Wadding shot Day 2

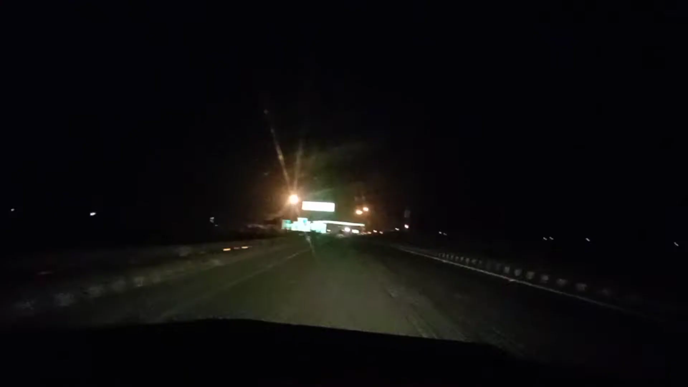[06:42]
ਬਾਬੇ ਉਹ 1500 ਟੋਲ ਪਲਾਜ਼ਾ ਹੀ ਆ ਗਿਆ, ਪਰਚੀਆਂ ਕਟਾ ਕਟਾ ਭਾਵੇਂ ਜੇ ਹੌਲੀ ਕਰ ਲਈ ਯਾਰ, ਕਿ ਨਹੀਂ ਕੁਛ ਨਹੀਂ ਹਾਲ ਯਾਰ। ਟੋਲ ਪਲਾਜ਼ੇ ਬੰਦ ਕਰਾਓ ਯਾਰ, ਇੱਧਰ ਦੇ ਵੀ ਯੂਪੀ ਜਾਪੀ ਵਾਲੇ ਵੀ, ਸਹੀ ਗੱਲ ਹੈ।